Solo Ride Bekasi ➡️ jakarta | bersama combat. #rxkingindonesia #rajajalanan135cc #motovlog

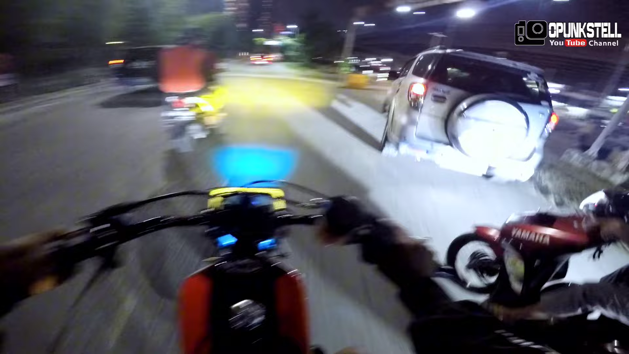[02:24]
Daerah Bekasi Kota sini berarti ya, Grand Metropolitan.
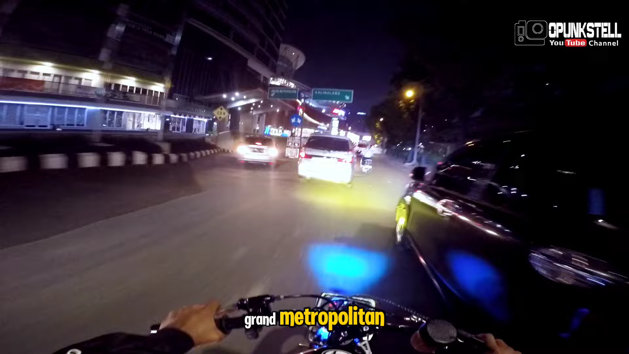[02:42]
Niatnya gue mau mampir di tempat abang gue atau ke bengkel, tapi kayaknya gue lewat besok harus gawe lagi, kayaknya butuh istirahat ya.
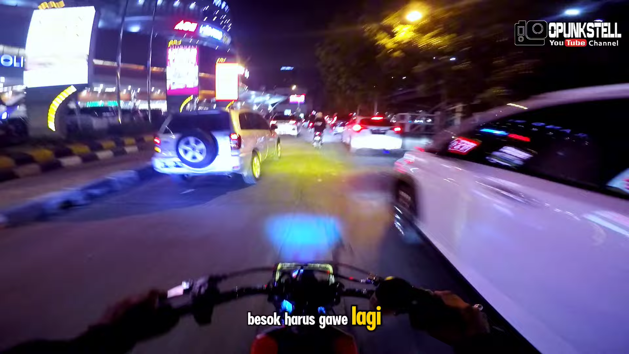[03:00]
Ya langsung pulang aja,
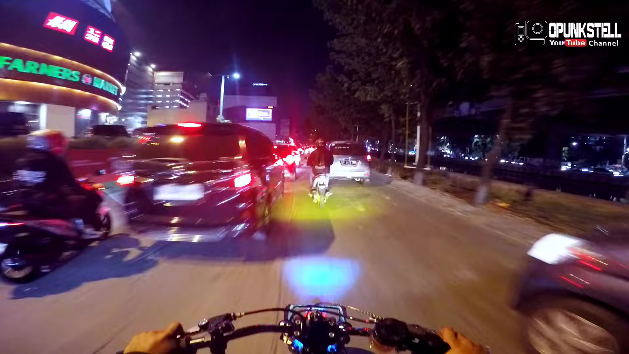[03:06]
capek. Tambah macet perjalanan gini berarti. Macet, macet.
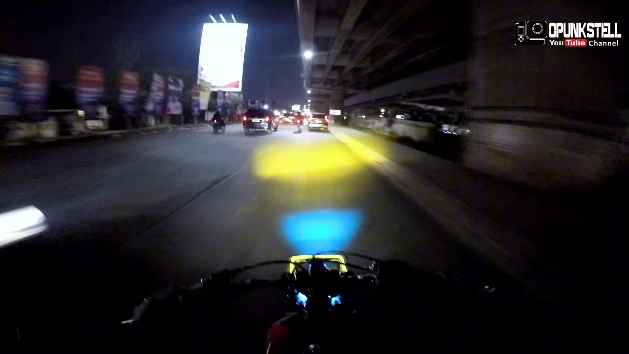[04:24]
Masih dibilang padat beta jalanan daerah sini nih, menyempit soalnya.